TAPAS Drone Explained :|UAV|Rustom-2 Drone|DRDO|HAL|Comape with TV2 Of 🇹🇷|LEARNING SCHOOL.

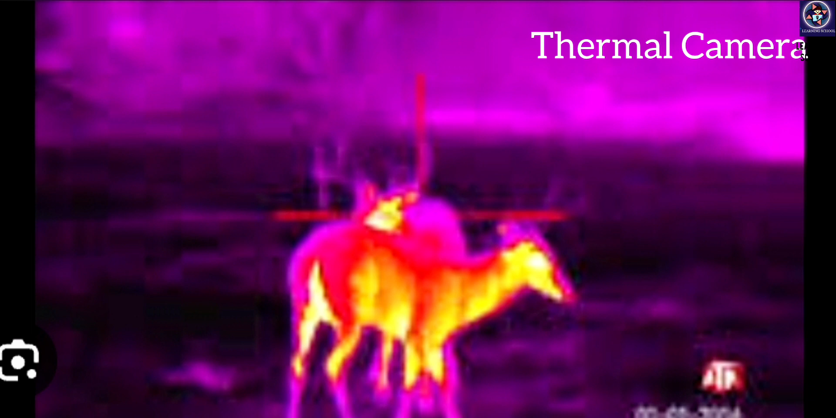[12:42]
Just. Detecting. The. Temperature. Your. Body. And. Able. To. Figure. Out. The. Third. Which. Is.